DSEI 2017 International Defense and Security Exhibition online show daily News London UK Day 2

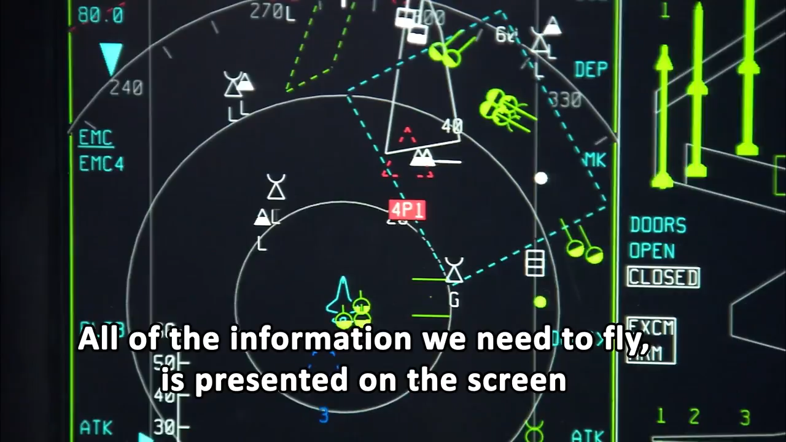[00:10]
All the information we need to fly is presented on the screen in front of the pilot's eyes.